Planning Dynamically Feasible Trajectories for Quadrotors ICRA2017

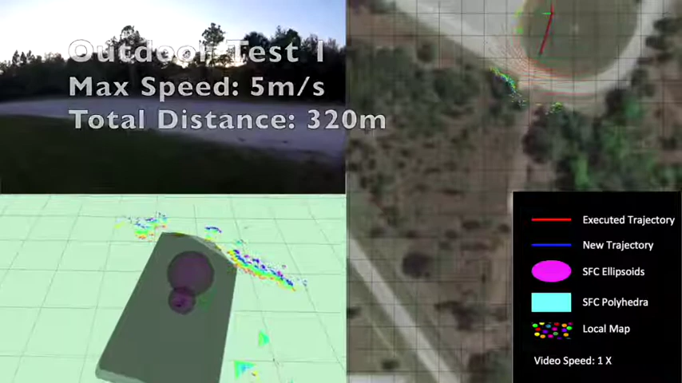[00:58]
The bottom left window shows the visualization of the local map,
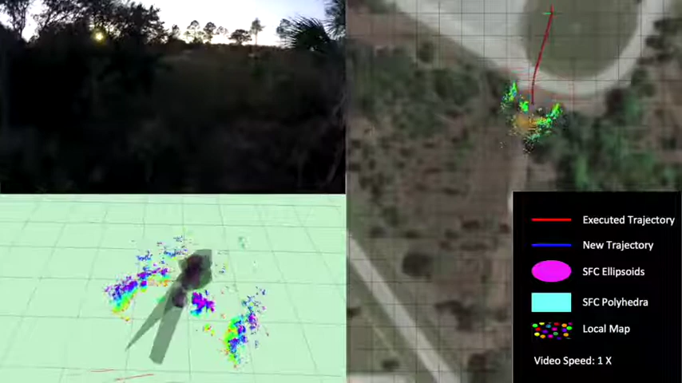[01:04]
safe flight corridor, and generated trajectory, which is planned at 3 Hz.
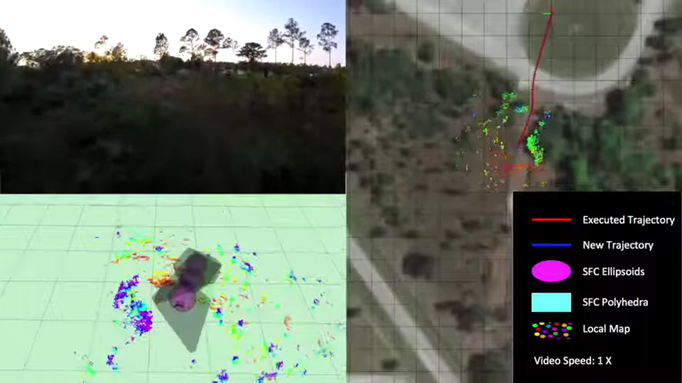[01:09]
The window on the right side shows the overhead image of the environment with the robot trajectory and Velodyne readings.
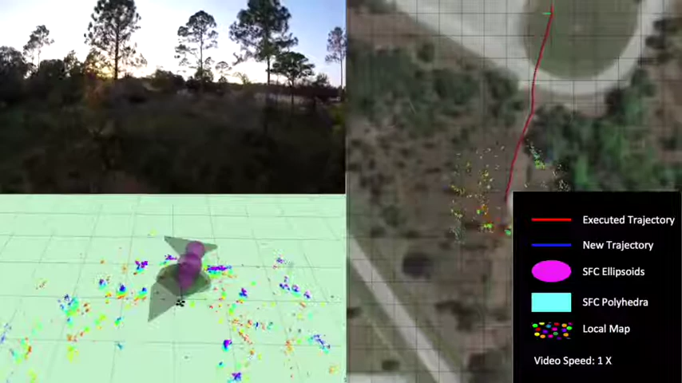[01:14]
The robot successfully avoids trees and bushes at 5 meters per second,
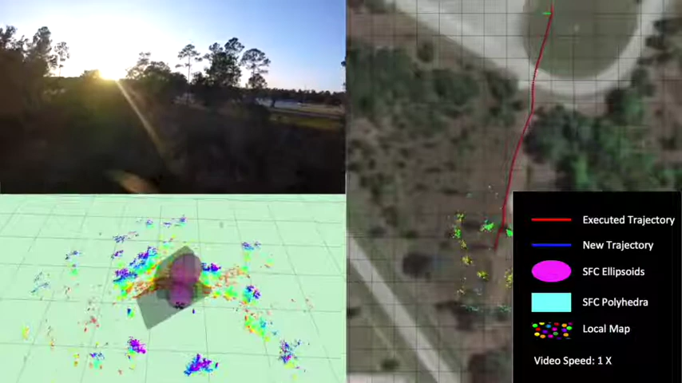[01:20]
and it is shown with different starts and goals in the paper. These experiments verify the robustness of our system for obstacle avoidance and real-time trajectory generation.